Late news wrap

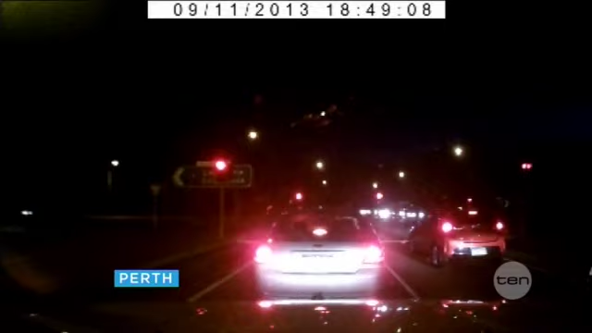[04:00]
Three people were injured in the crash but not seriously.